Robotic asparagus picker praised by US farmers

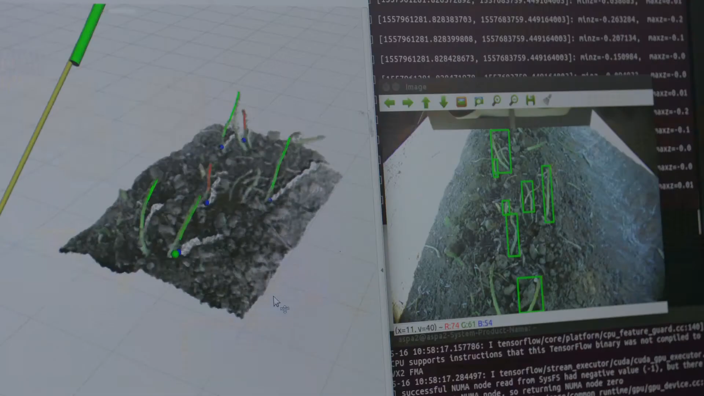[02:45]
special sensors using like time-of-flight cameras, a whole range of algorithms that were developed.